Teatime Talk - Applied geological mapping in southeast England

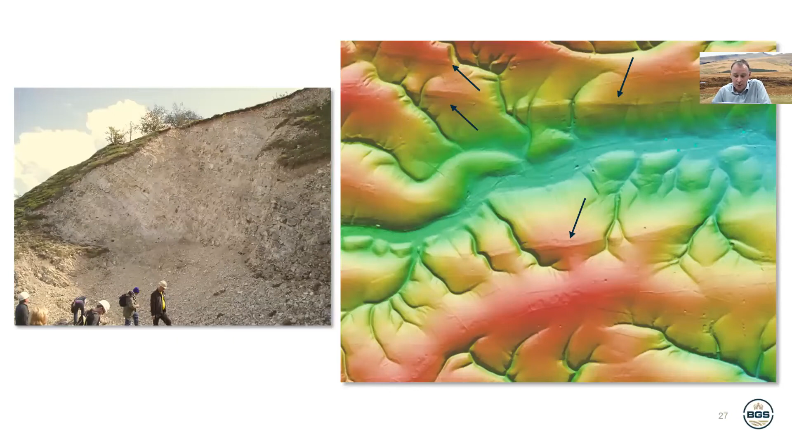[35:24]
And when you look at the data, it becomes immediately obvious that you can actually see some features in the landscape. This is a DTM. And you get these linear features here, one there and one there. And these are actually zones of highly mineralized and very, very hard chalk associated with faults. So secondary mineralization associated with faulting. And similarly, there's a couple of old quarries where you can see this and demonstrate it.